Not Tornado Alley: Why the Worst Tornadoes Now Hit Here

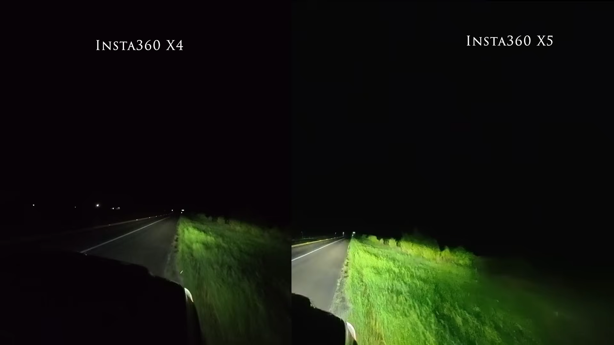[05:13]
A low-light sensor that doesn't choke when the sun goes down, longer battery life, faster charging, and better sound.
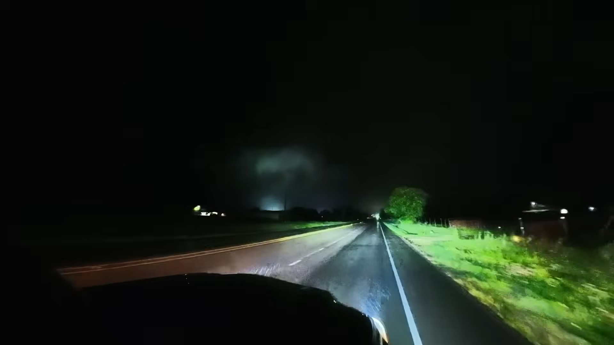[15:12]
And out here, light is a luxury. Tornadoes don't always wait for the golden hour. Most of the time, you're chasing shadows in the flashing lightning.